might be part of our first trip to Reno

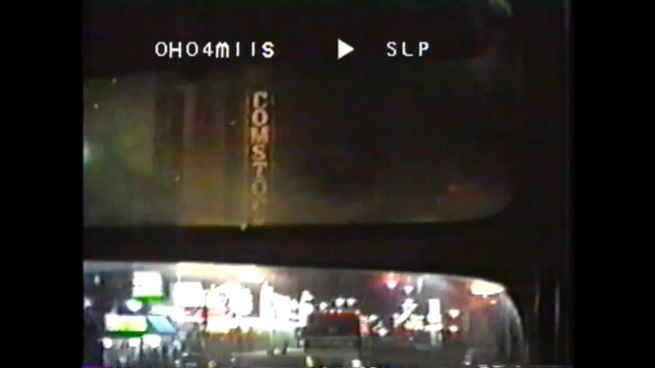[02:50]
They also offer those at Harris. Right behind us, you'll notice that we passed the riverboat. That's one of our newer casinos.